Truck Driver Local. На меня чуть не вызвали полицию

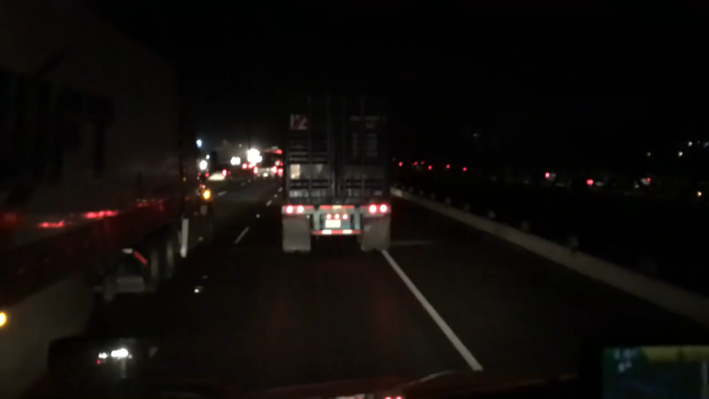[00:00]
Доброе утро! 3 часа утра, начался мой сегодня рабочий день. Е-мое, что что бурелось? Сейчас у нас время к пяти, а тут аваришь только, бампер валялся.
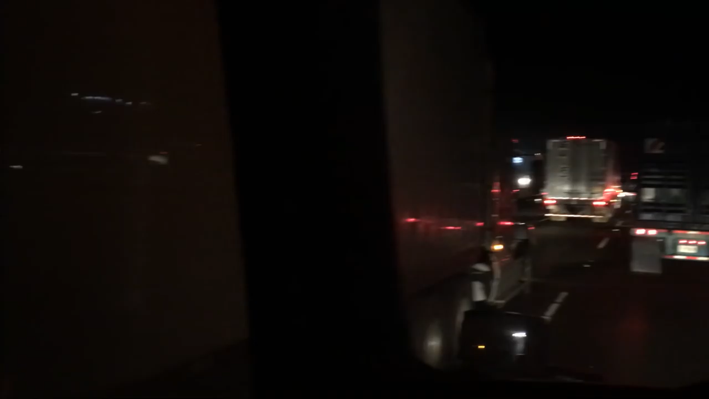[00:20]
Вот, 4,50, где-то 4,40. Что-то такое.
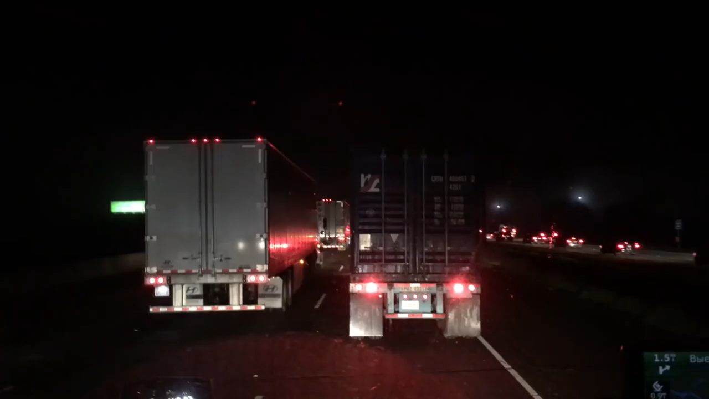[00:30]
И вот пробки через полторы мили съезд направо. Это по пятерке. Сейчас я еду. Вот пробки в 4, в 5 утра, в общем, грубо говоря, почти в 5 утра. Пробки по пятерке на юг. Мне надо быть в 5 часов на разгрузке. Мне осталось еще немного.
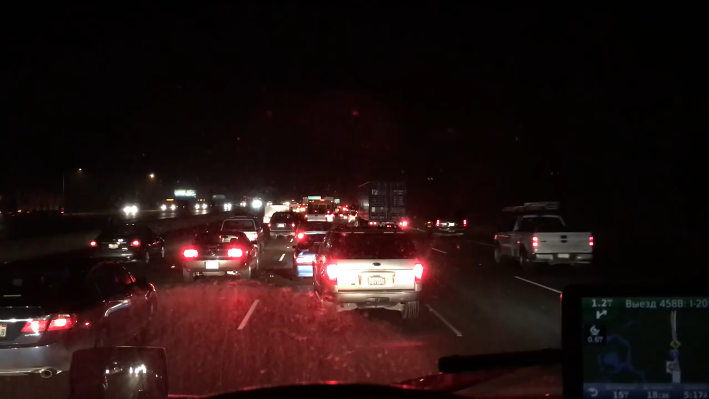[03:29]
В общем, я перестроился. Пять утра, три машины в ДТП попали. В такое несерьезное. Вон, у бампер отвалился. Стекло разбилось. В общем, надеюсь, что все хорошо. Кто не пострадал. Ну, машин реально, в пять утра, блин, даже еще пяти нету.